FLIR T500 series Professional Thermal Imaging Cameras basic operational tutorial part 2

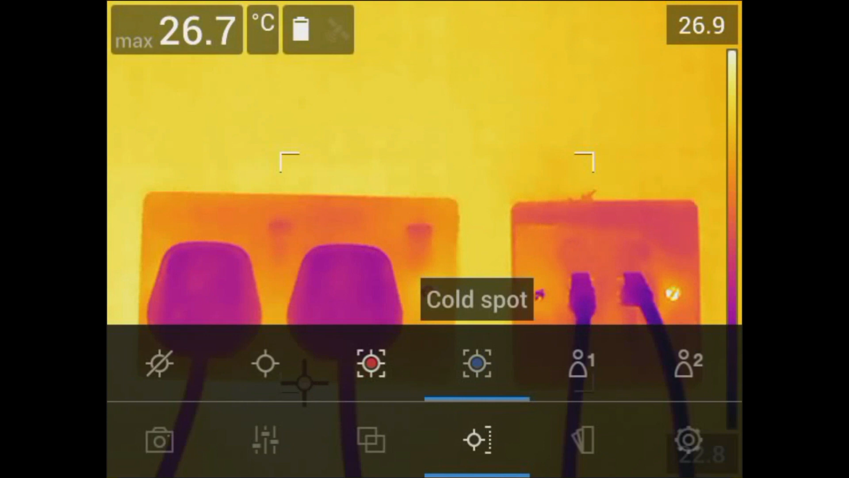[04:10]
On screen: max 26.7°C
Full spot temperature box with the minimum temperature value in an area. You can also adjust the size of the box by dragging the corners outward. And two user preset options. You can also set an alarm inside the box.
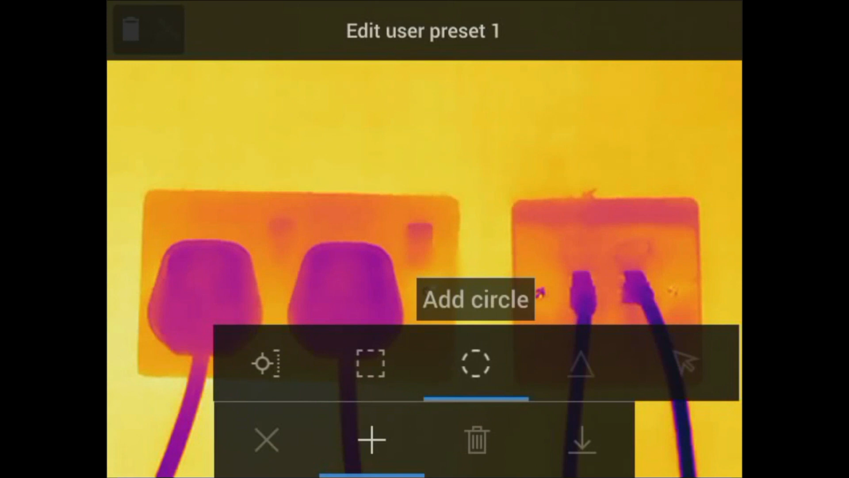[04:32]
Add a spot, box, delta, or a circle. Isotherms highlight the areas of the
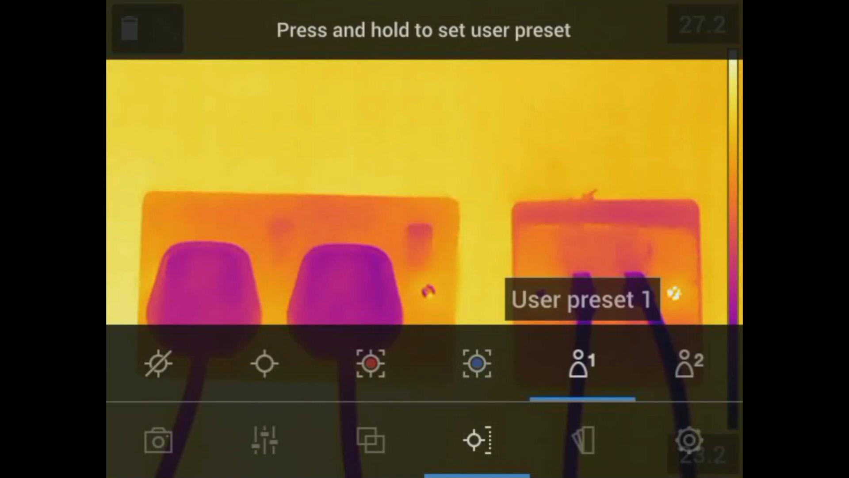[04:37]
images that meet the temperature criteria the user has set.
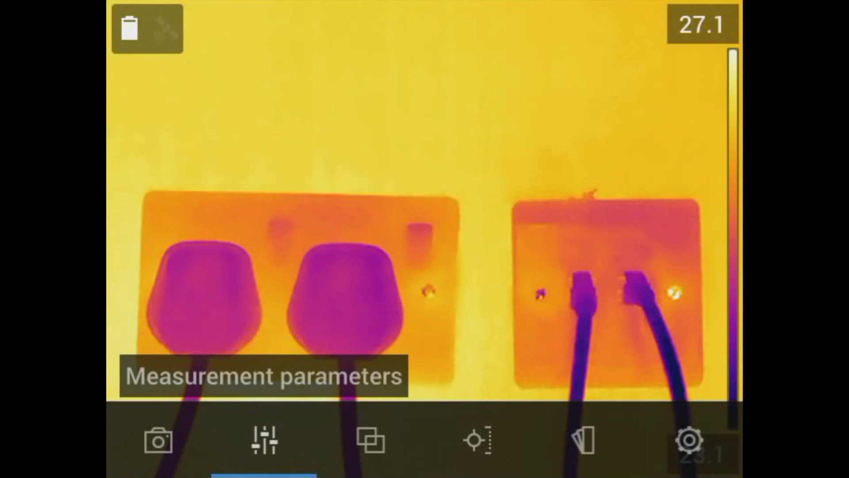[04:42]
You also need to adjust temperature measurement parameters such as the following.
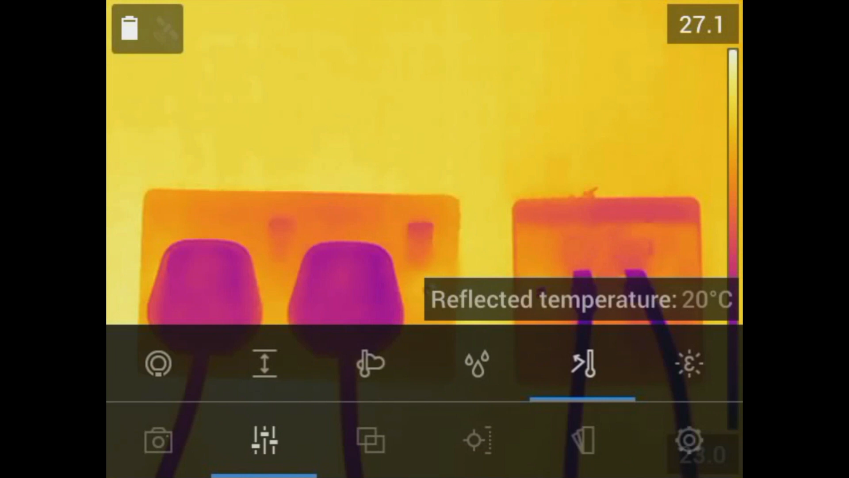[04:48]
The emissivity, reflected temperature, relative humidity, atmospheric temperature,
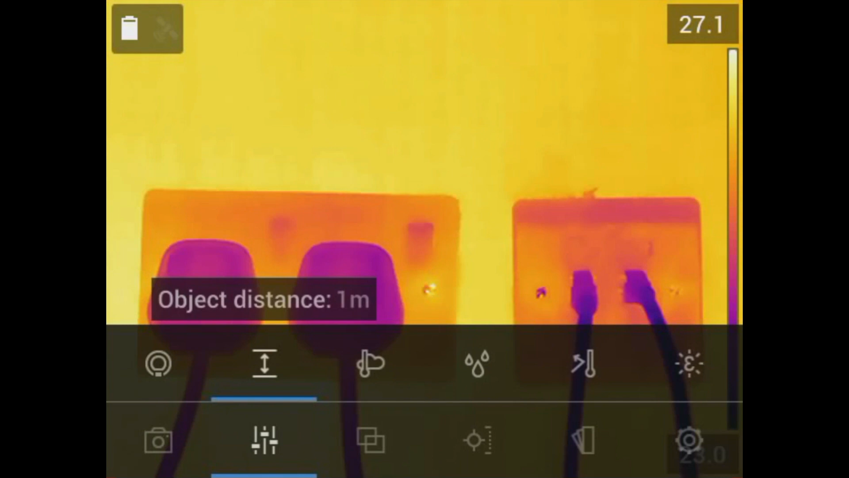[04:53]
object distance, and external IR window compensation.
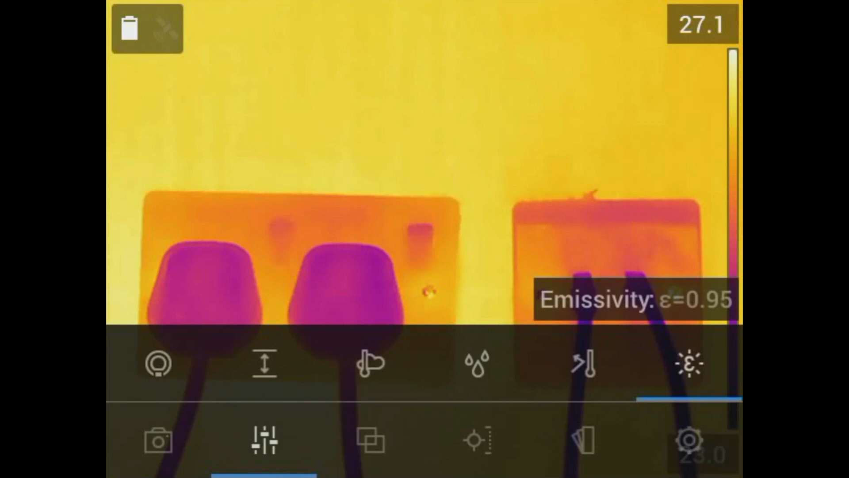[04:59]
These parameters affect temperature readings, especially emissivity, and reflected temperature. Therefore, it is important to set them correctly.
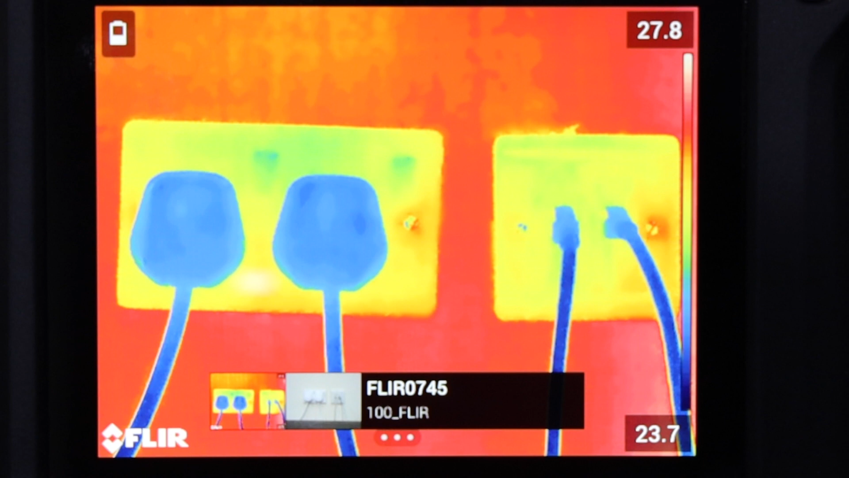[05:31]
Any abrupt or excessive movement may blur the digital and thermal image photos as they are captured at the same time when pressing the button.
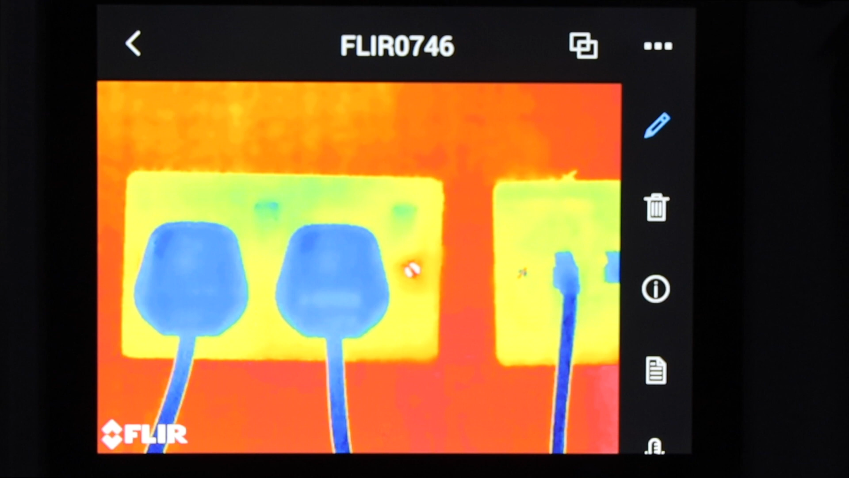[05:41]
To delete the image, navigate the archive, then select the image you want to delete. Select the trash icon, then press OK.
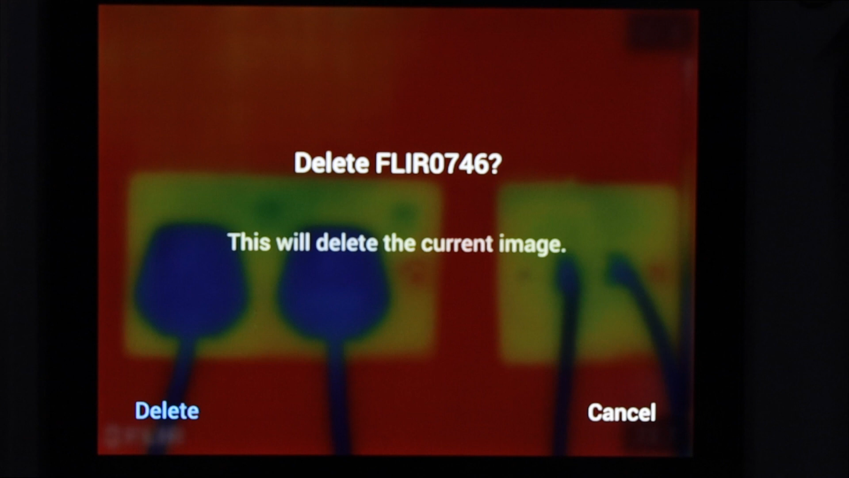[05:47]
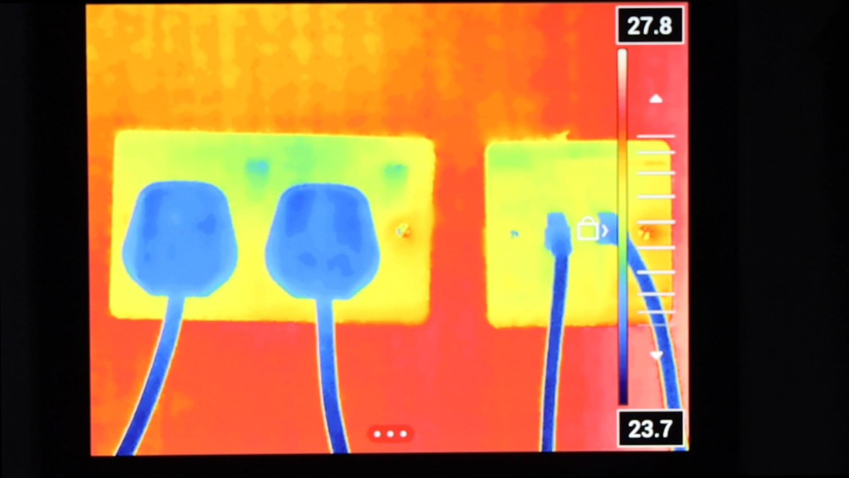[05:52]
For documenting your work, you can change the settings of your visual thermal save. You can add other measurement tools.
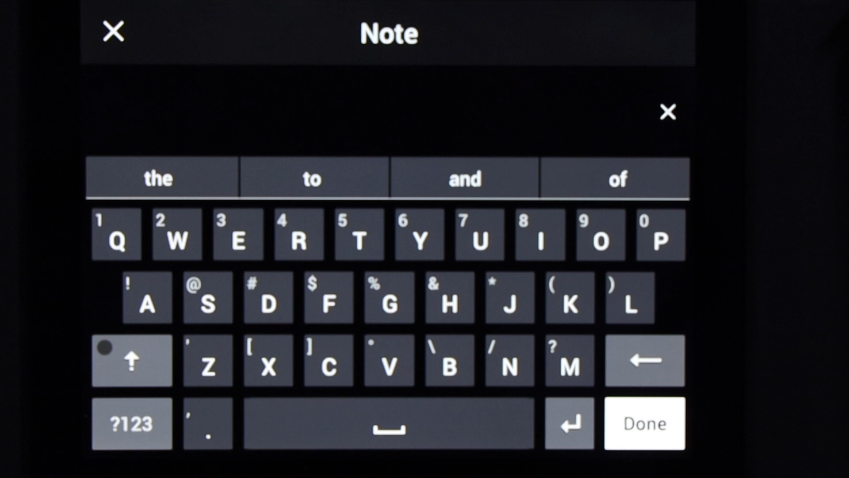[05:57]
Add note and text comments, which will be automatically added in your report.
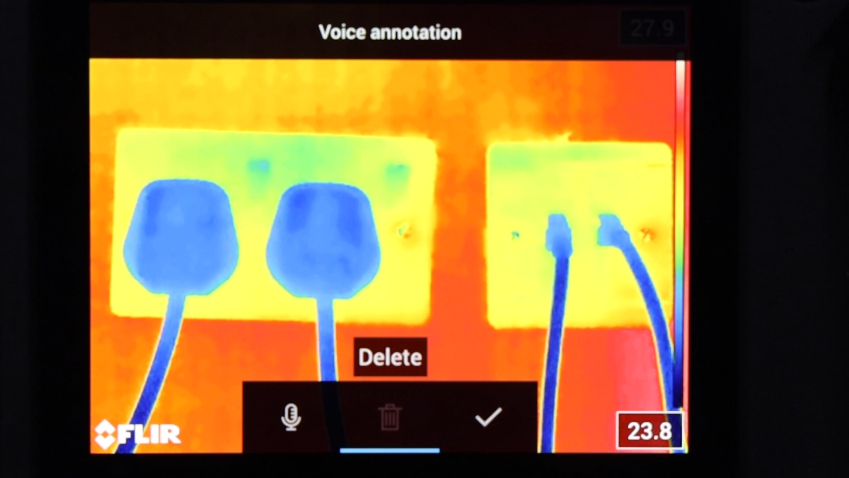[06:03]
Voice annotations, which is the easiest and fastest way to note important image information. You can do sketch.
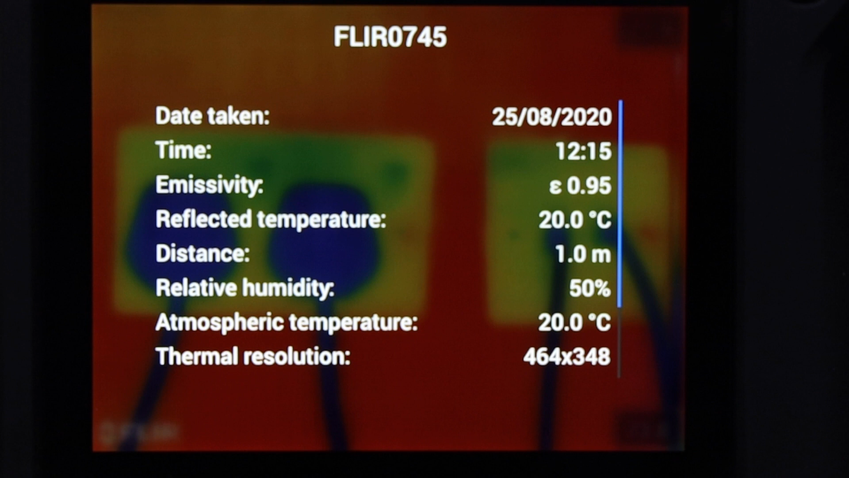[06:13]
And you can also view the image information, which includes the date and time of your saved image, location, where the image was taken.
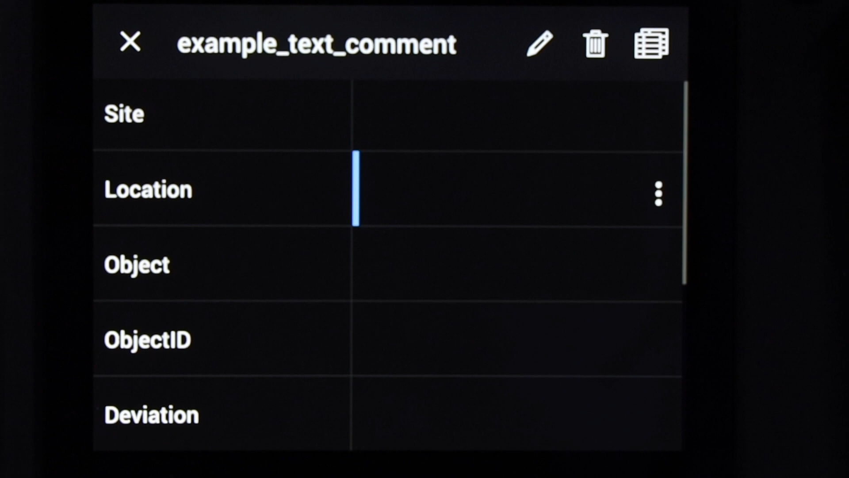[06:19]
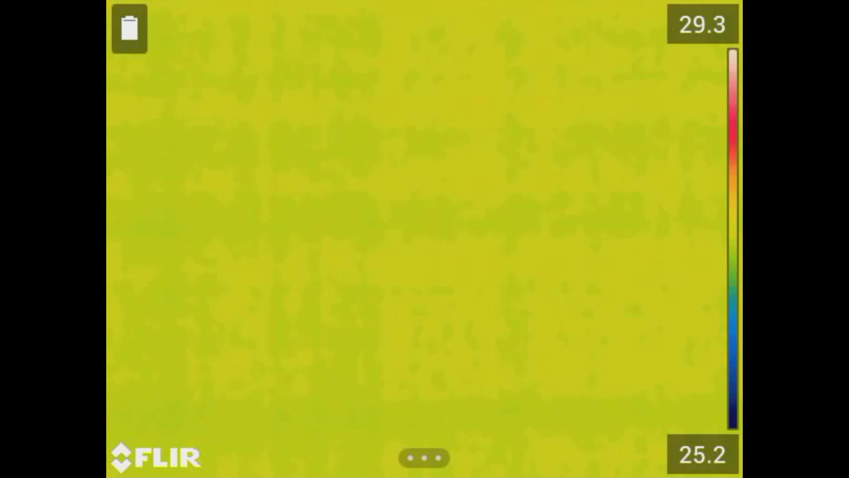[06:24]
Occasionally, you will notice the live image freezes for a moment. A shutter sound can also be heard during this
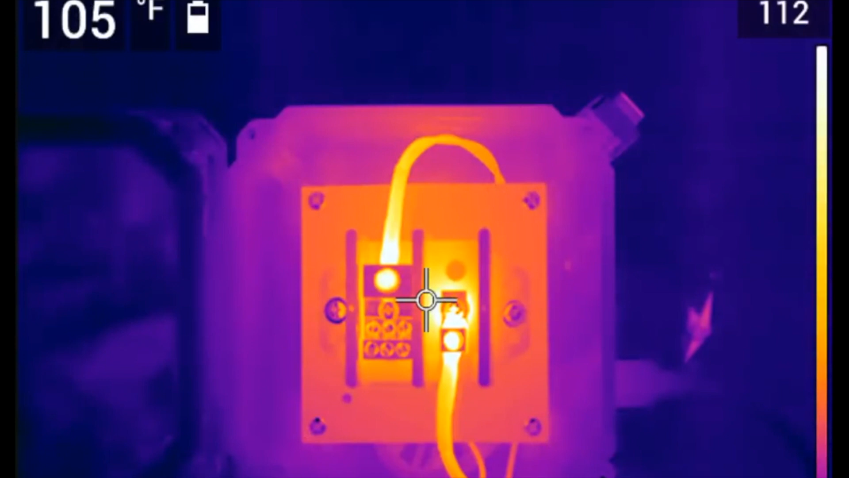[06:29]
On screen: spot 105°F
brief interruption and the word calibrating will appear at the top of the display.
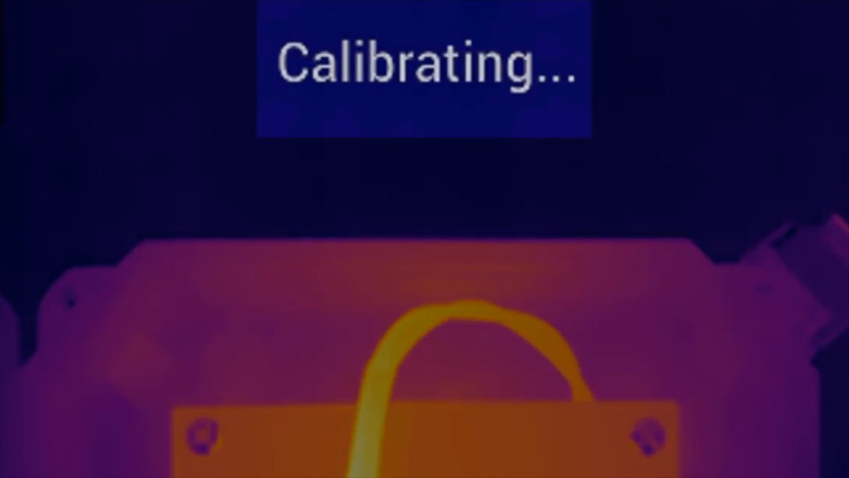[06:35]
This is called non-uniformity correction, or NUC.
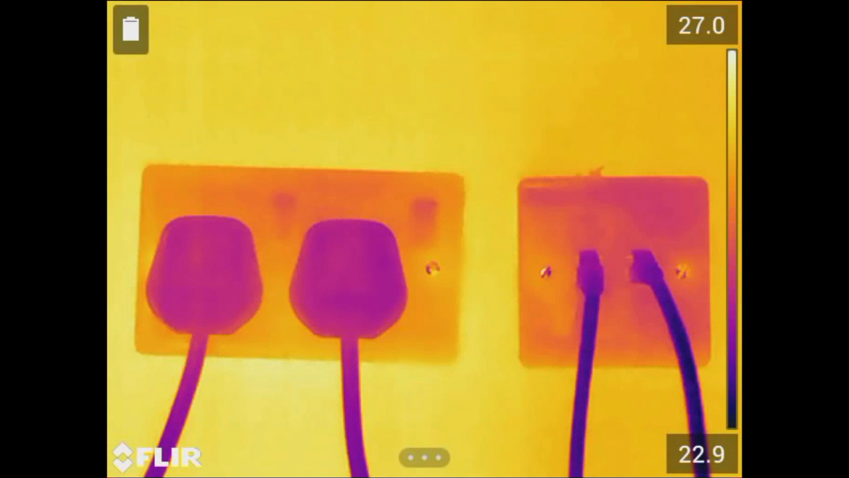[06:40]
Thermal energy from the surrounding environment, where that is generated inside the camera, can affect the stability of the detector array inside.
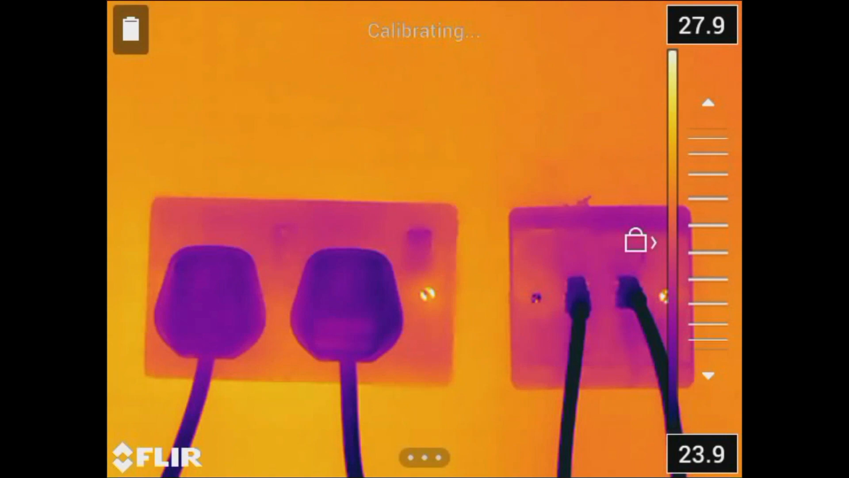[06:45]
This can impact the integrity of the temperature data displayed on the image,
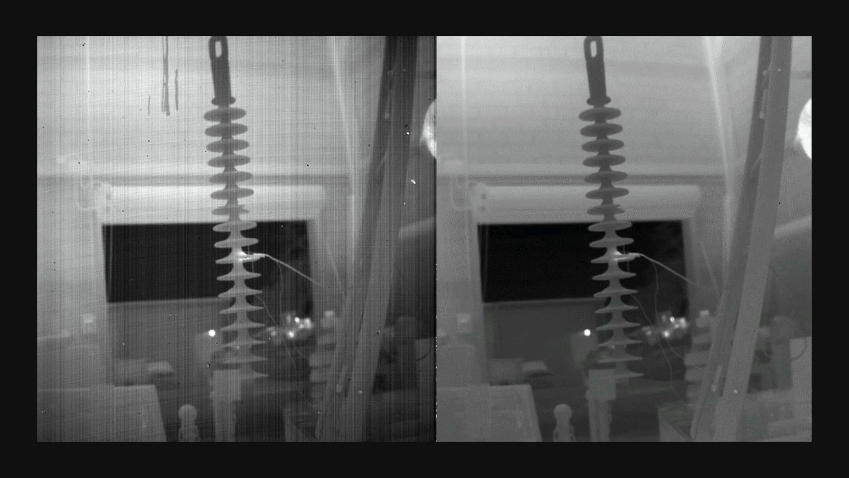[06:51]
causing areas within the field of view to appear artificially warmer or cooler. The NUC is a process that resets the detector, so all pixels return the same uniform thermal data,
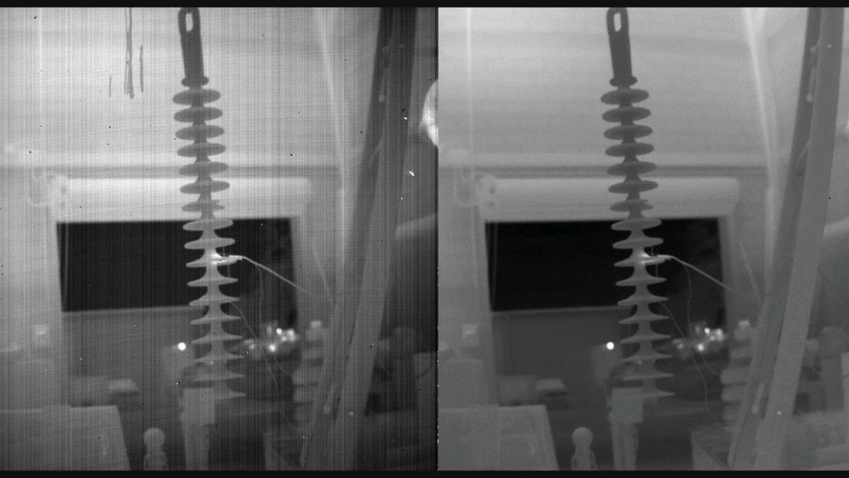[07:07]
providing you with a better image that is more thermally stable.